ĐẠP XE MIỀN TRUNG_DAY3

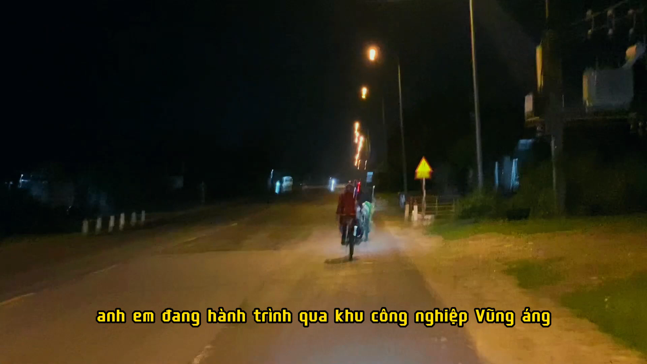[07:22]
Anh em đang hành trình qua khu công nghiệp Phú Hoàng.